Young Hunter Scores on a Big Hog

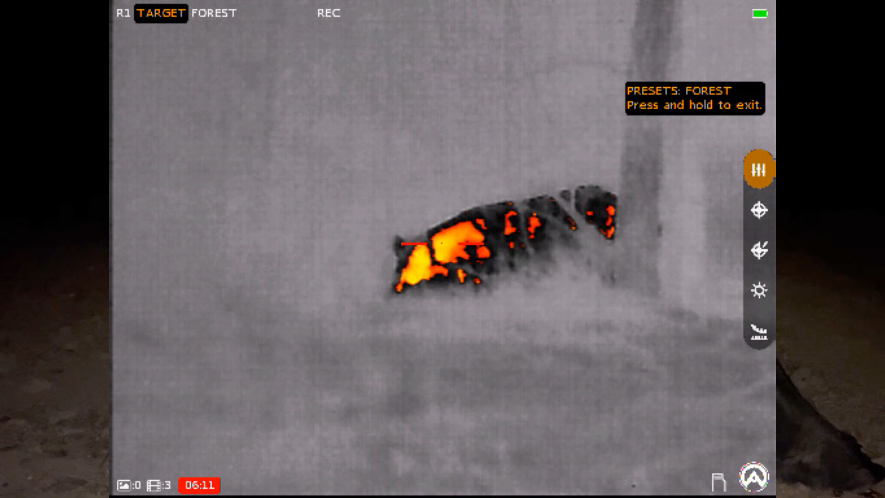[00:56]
could see the hog and a plane flew over us and it helped us out with this hog because it moved to the left and i could get a perfect